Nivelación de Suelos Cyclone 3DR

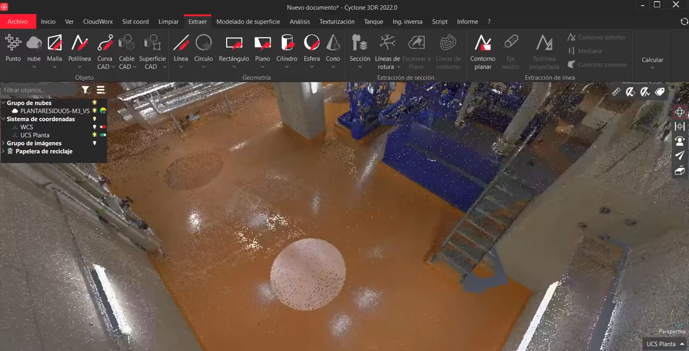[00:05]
Bueno, aquí tenemos una nube de puntos de una planta de procesos, donde hay un suelo industrial. Aunque no es el ejemplo típico para nivelación, pero bueno, puede ser relevante,
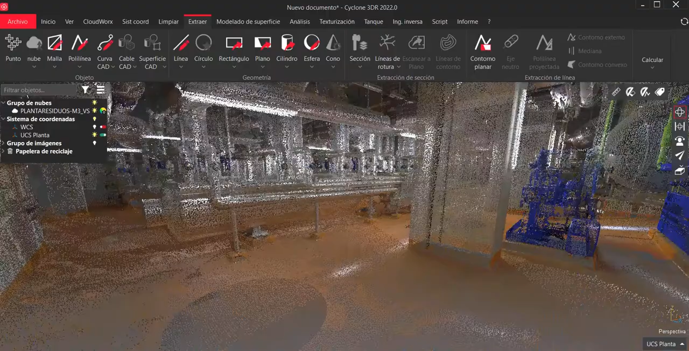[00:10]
ya que es una planta de procesos y hay tuberías, hay instalaciones y demás.
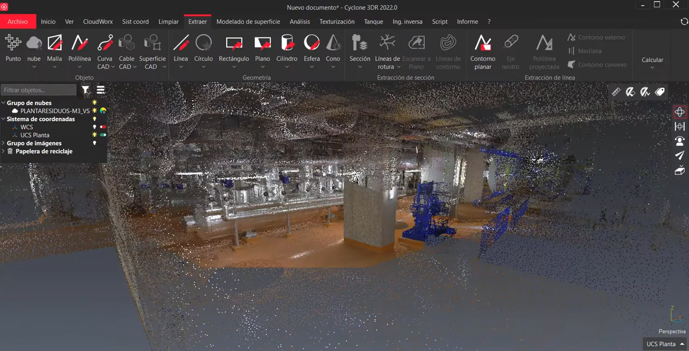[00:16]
Entonces, en este caso, puedes ver las opciones de visualización.
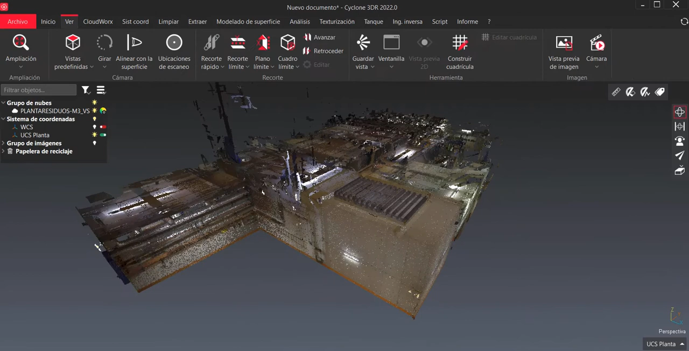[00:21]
Por ejemplo, yo no sería necesario, pero bueno, tenemos una opción de hacer un cuadro límite que se llama.
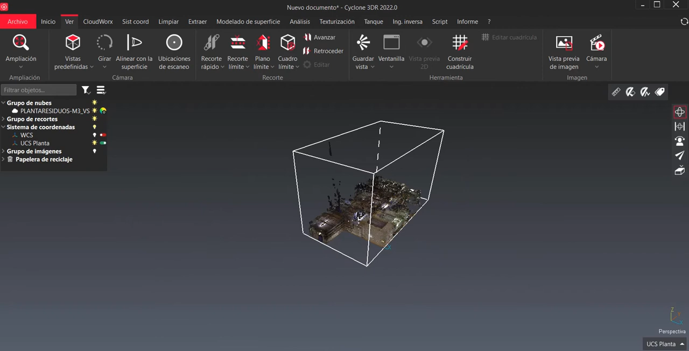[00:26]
Y este cuadro lo que me permite, por ejemplo, es reducir la vista de elevación de la nube de puntos, de manera que eso lo mezclaría con el suelo.
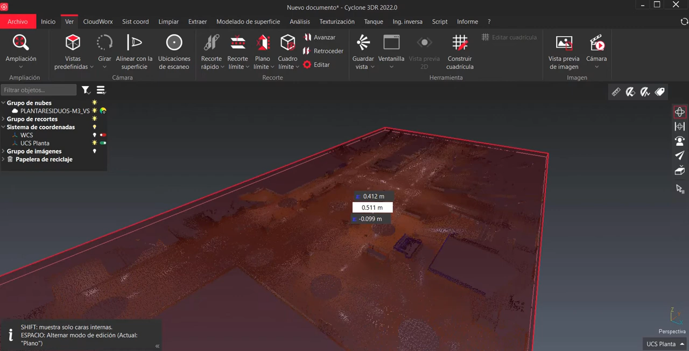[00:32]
Pero bueno, en cualquier caso, tampoco sería necesario, porque incluso en la esquina puedes activar o activar, según quiera.
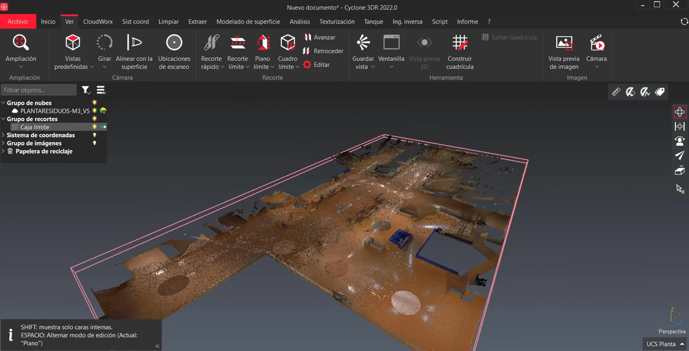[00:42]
Pero incluso sin esta caja,
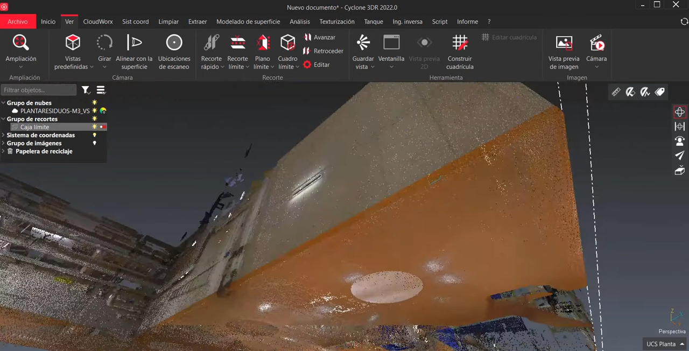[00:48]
vamos a ver una manera de poder hacer este análisis. ¿Vale?
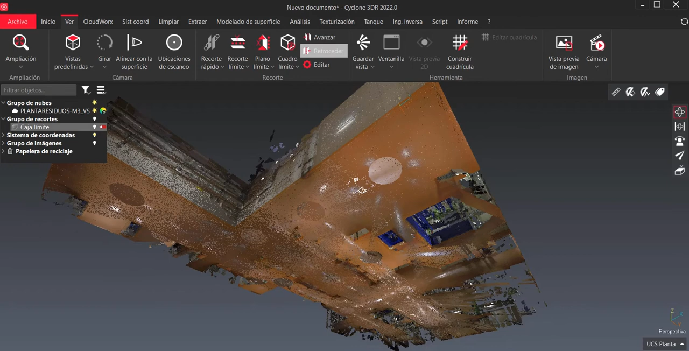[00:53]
Entonces, para esto, vamos primero a extraer un plano, el mejor plano. Entonces, tenemos varias madreneras. En este caso, voy a utilizar la misma modo de crecimiento de región. Y esto es tocar un punto del suelo, ¿vale?
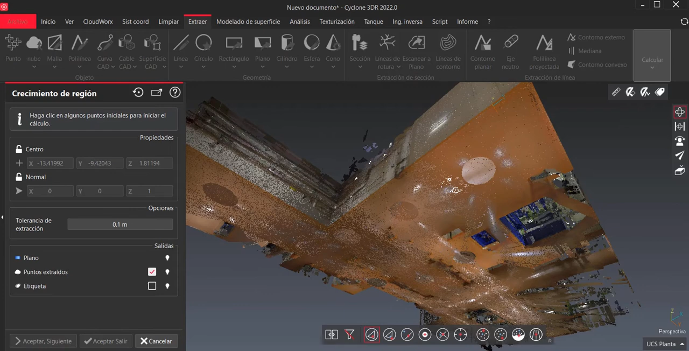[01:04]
Pero yo quiero forzar a que el plano generado sea estrictamente horizontal. ¿Vale? Entonces, toco un punto del suelo. He marcado una tolerancia de extracción de 10 centímetros. ¿Vale?
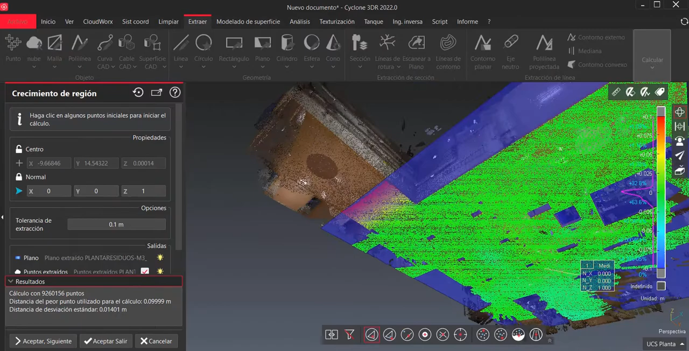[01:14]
Entonces, eso es la parte del suelo que me sacaba.
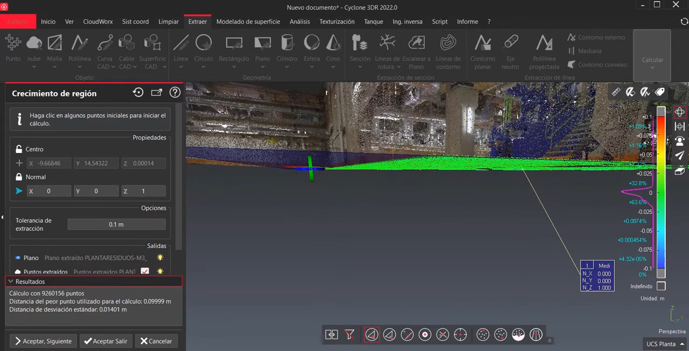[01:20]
Ahí claramente la entrada está en rampa, por eso esa parte no la he elegido, porque hemos sacado una tolerancia de extracción de 10 centímetros. ¿Vale? Entonces, ahí tengo la nube de puntos extraída. ¿Vale?
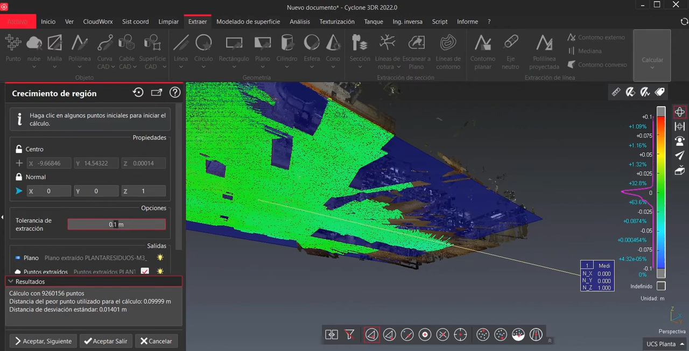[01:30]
Si quiero que sea un poco más grande, pues le puedo meter un valor más grande, por ejemplo, 20.
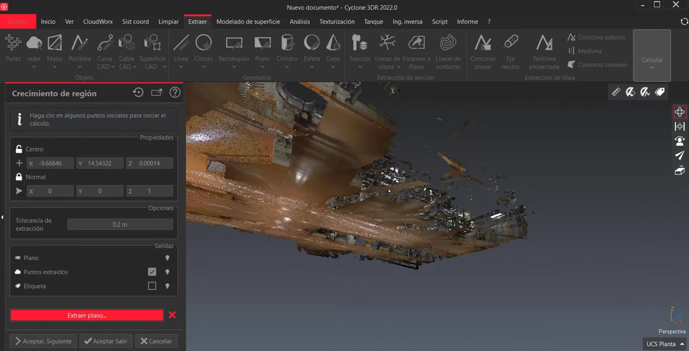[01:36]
Y vuelvo a sacar un plano. En este caso, al tener una tolerancia de extracción más grande, pues tomará mayor cantidad de puntos.
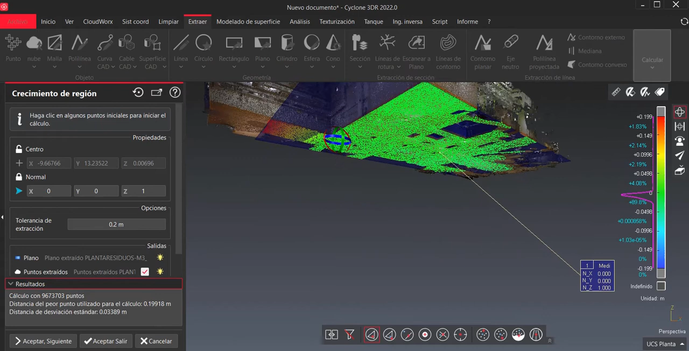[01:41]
Pero bueno, en este caso ya tenemos. Además, le podemos decir que quiero que separe la nube de puntos de los puntos extraídos.
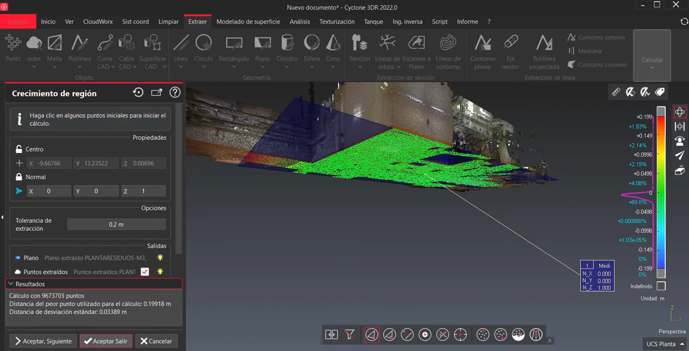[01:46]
Aceptar y salir. De manera que aquí tengo la nube de puntos ya aislada.
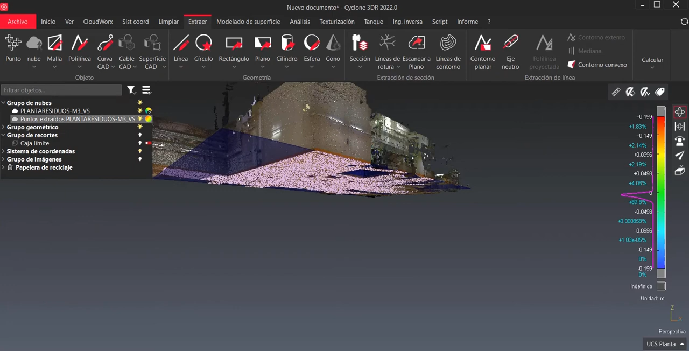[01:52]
Por eso decía que realmente no es necesario hacer el cuadro límite porque ya tengo la nube de puntos extraído.
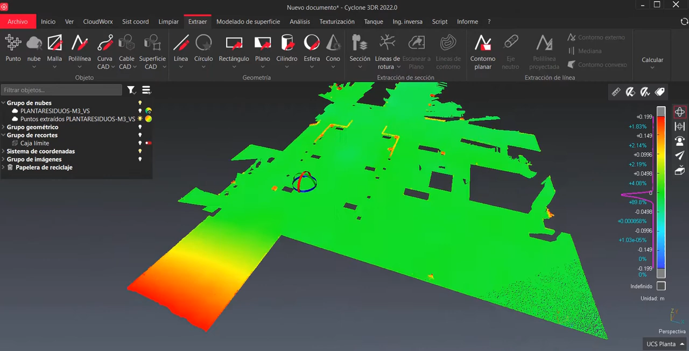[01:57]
Además, ya el programa me ha hecho la inspección. ¿Vale? Aquí tendría el plano que ha extraído, también que me lo muestra.